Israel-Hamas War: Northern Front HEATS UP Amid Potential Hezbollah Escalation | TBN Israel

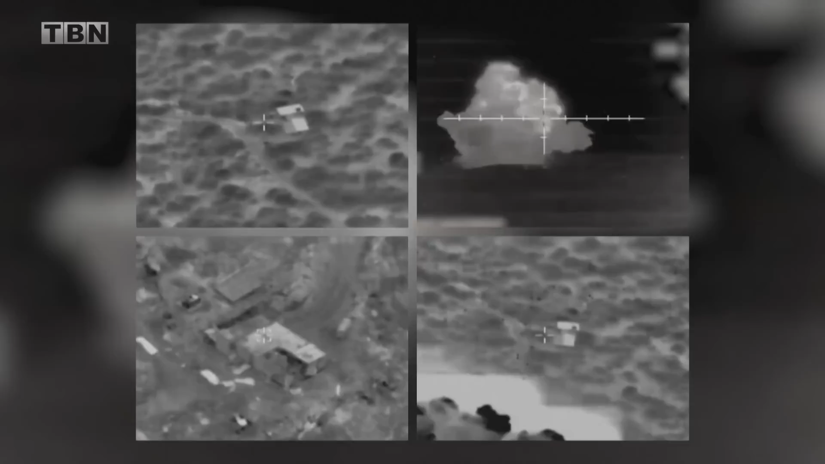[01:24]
Israel responded immediately with major airstrikes throughout Gaza, weakening the Hamas terror infrastructure in the Strip.
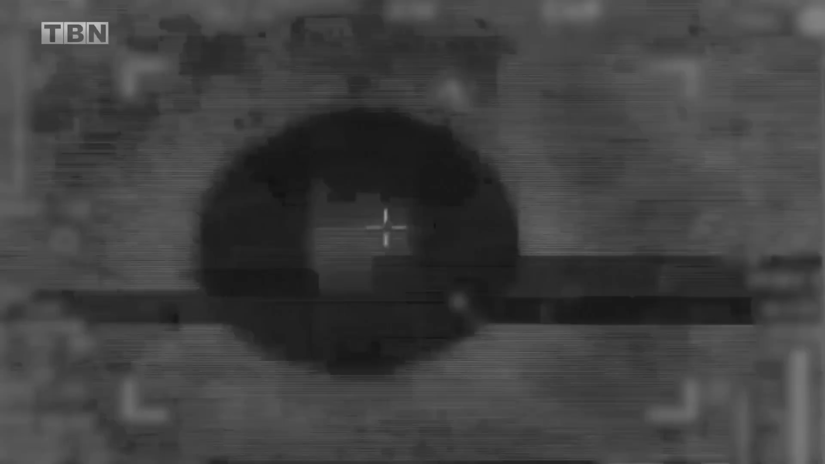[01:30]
And now Israel has followed up with a ground invasion, air, land, and sea forces striking Hamas in Gaza.
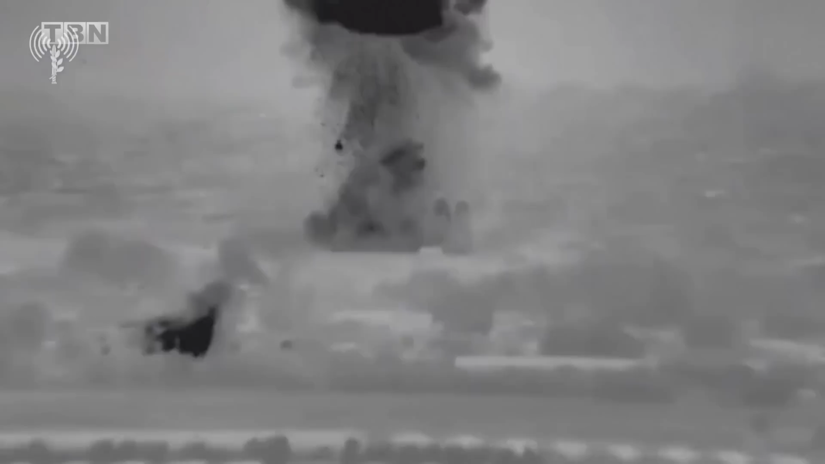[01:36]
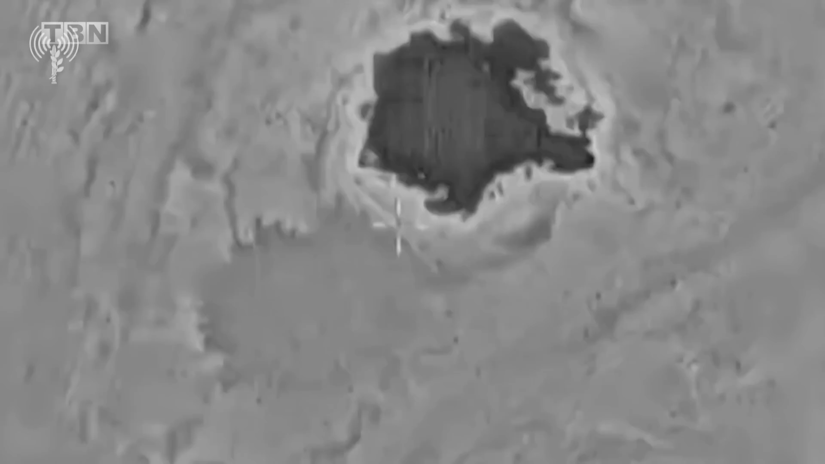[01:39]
And folks, remember, Hamas has this elaborate underground tunnel network.